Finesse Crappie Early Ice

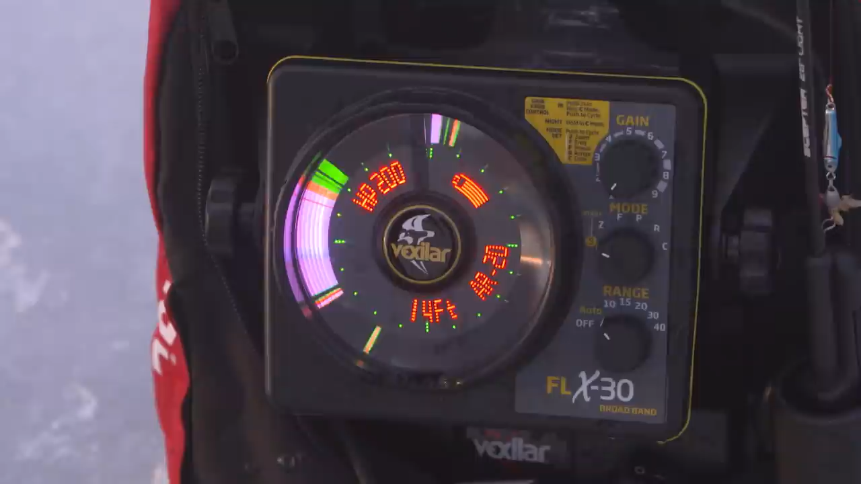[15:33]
On screen: depth 14 ft
so is that still three uh three feet off the bottom or yeah three feet off the bottom if i go any deeper if i go right on the bottom all i'm getting are those little perch yeah here they come oh love